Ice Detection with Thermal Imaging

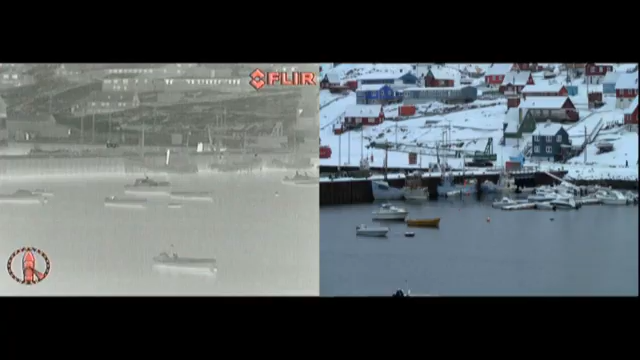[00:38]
Thermal imaging cameras like the FLIR M-Series deliver a crisp image in the darkest of nights.
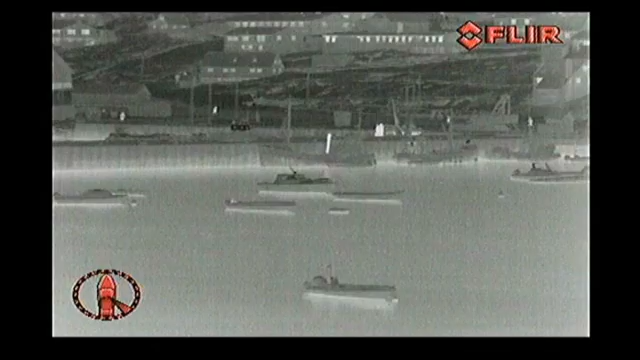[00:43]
They do not need any light whatsoever to operate.
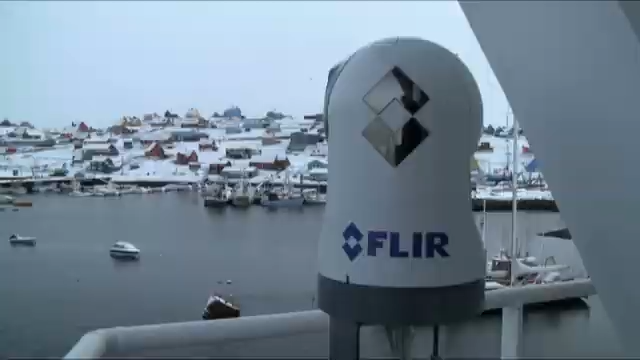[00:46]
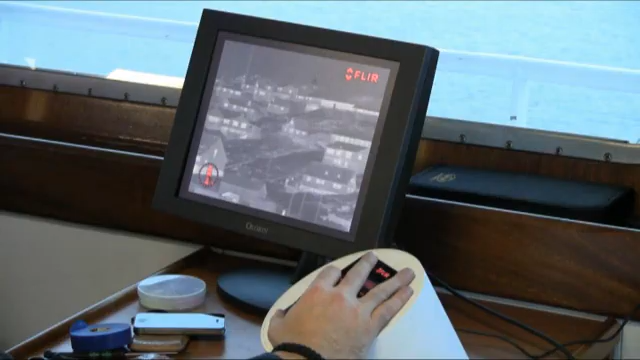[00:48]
The FLIR M-Series is equipped with both a thermal and a low-light camera.
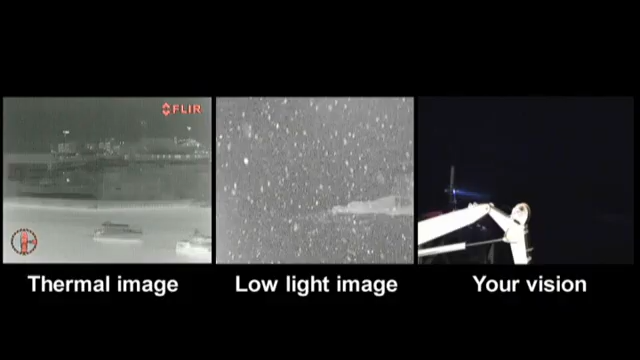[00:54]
The thermal imaging cameras come in either 320x240 standard resolution or 640x480 high-resolution format. Higher resolution provides improved image detail and range performance.
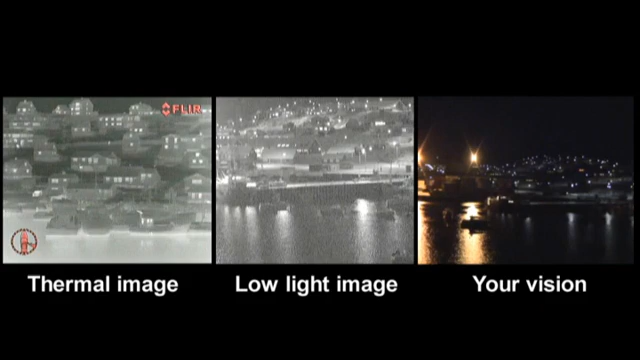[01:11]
The dual payload M-Series incorporates an extreme low-light MicroLux TV camera for improved visibility during twilight hours and when operating in areas with some ambient light, like intra-coastal waterways and harbour entrances.
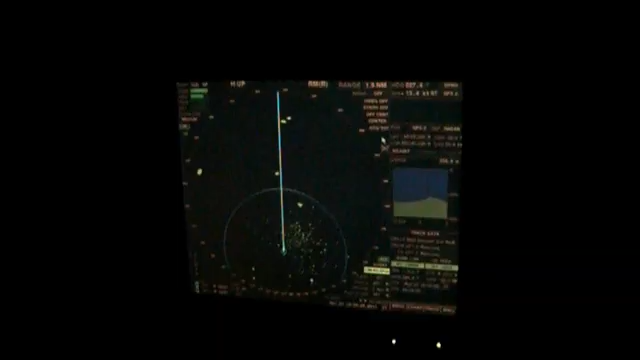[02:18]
the floating ice is obscured by sea clutter on the radar screen
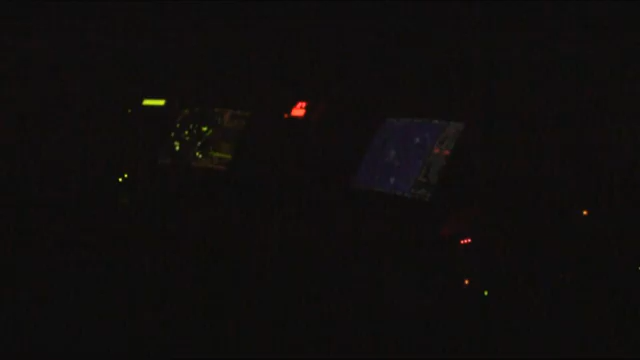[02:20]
and a searchlight only illuminates objects in one narrow beam.
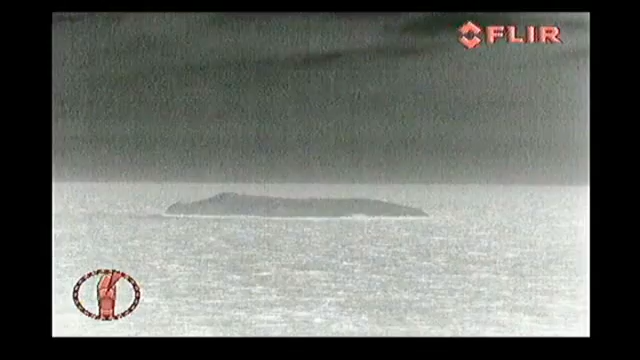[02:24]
A FLIR thermal imaging camera gives you a much better overview of the situation.